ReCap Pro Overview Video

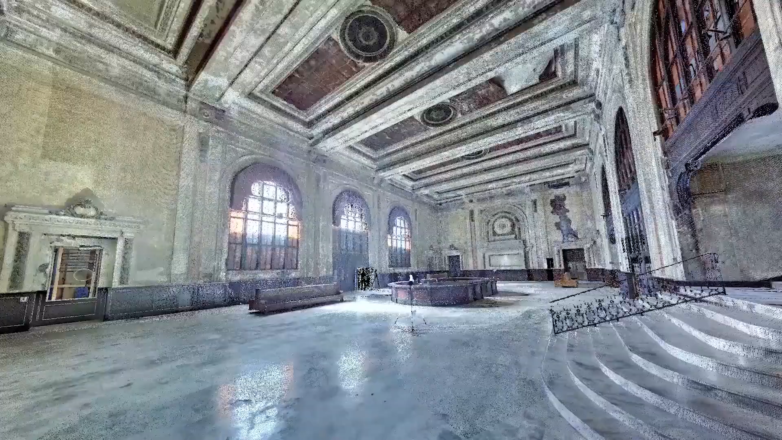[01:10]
Some laser scanners are now small and light enough to carry in a backpack. And they continue to reduce in cost.
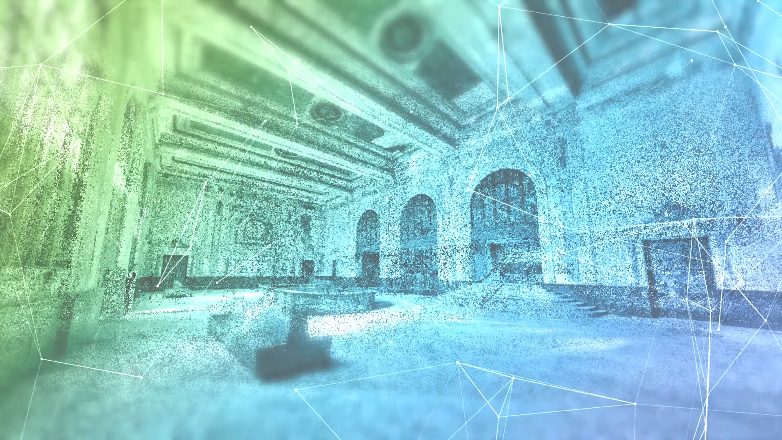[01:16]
Next, ReCapPro automatically registers, cleans up, and analyzes the data.
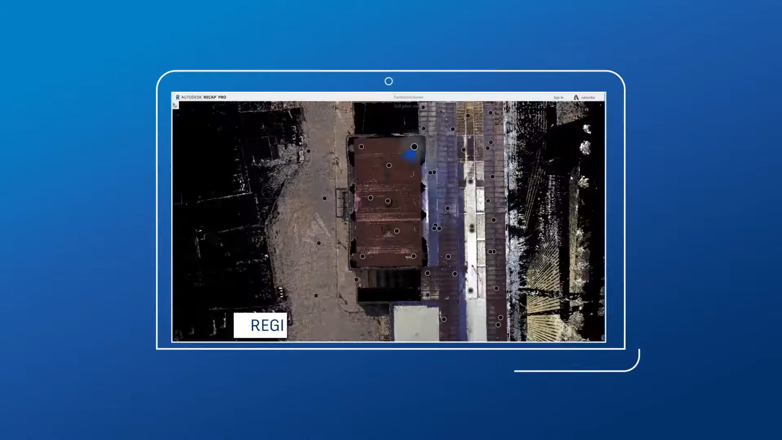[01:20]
The end result is a point cloud, or mesh,
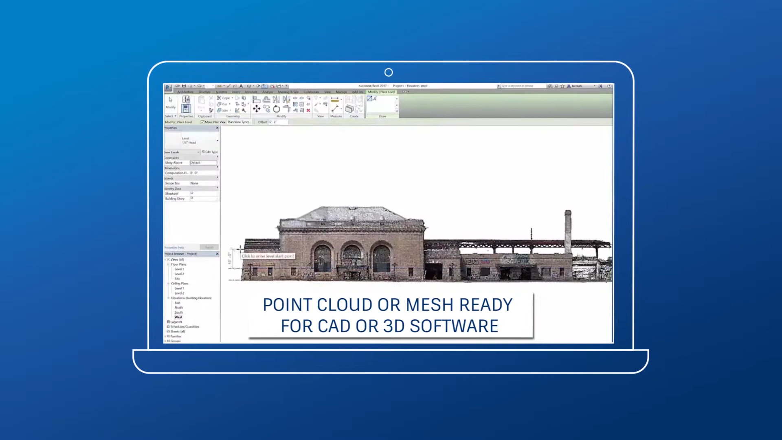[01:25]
that is ready to use with CAD and 3D modeling software.